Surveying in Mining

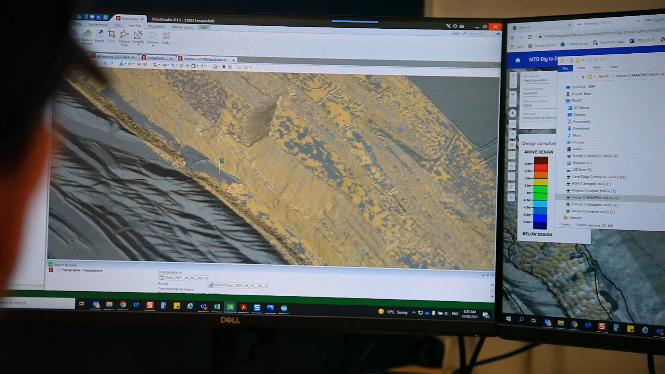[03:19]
pit like they are able to have a whole picture of what the pit looks like in the Mine Atlas software that we use.
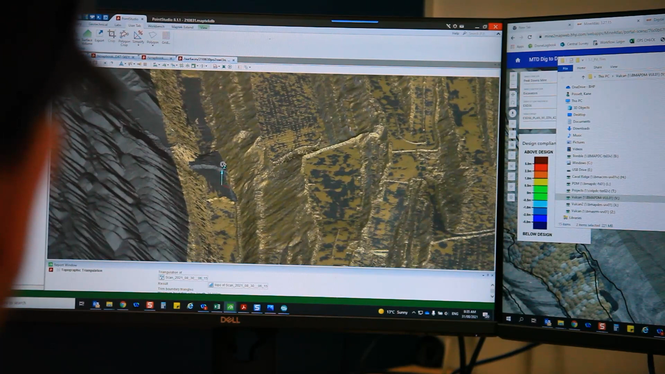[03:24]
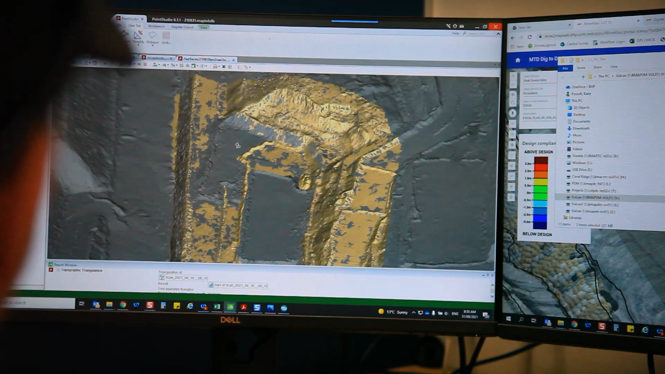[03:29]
It's kind of like a Google Maps and they can just look at it and they can see where the calls are, what the dumps look like. You get the opportunity to use some of the latest technology around drones, laser scanners so there's the option to actually be
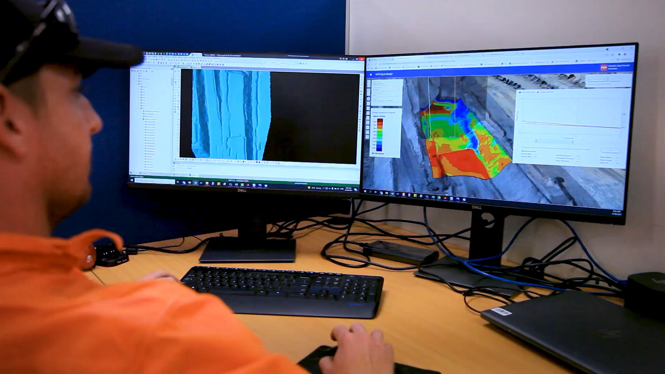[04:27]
information we would then overlay it with the design that the engineers have developed and we would actually then it's called an as-built surveyed survey or a compliance to design report so we would take that information and we would give feedback